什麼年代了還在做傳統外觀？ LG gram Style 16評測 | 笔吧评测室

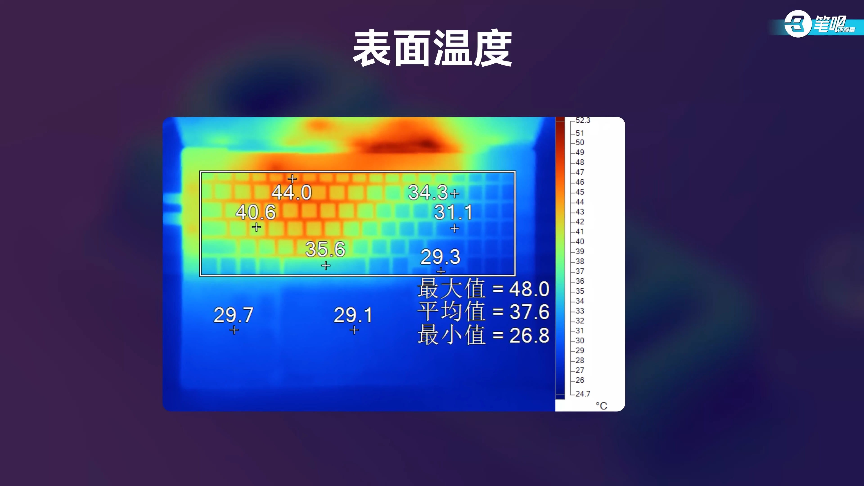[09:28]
On screen: scale top 52.3°C, scale bottom 24.7°C
6度其余部分温度如图考虑到它的极致轻薄机身这也算是不得不付出的牺牲吧烤机期间人位噪音只有42.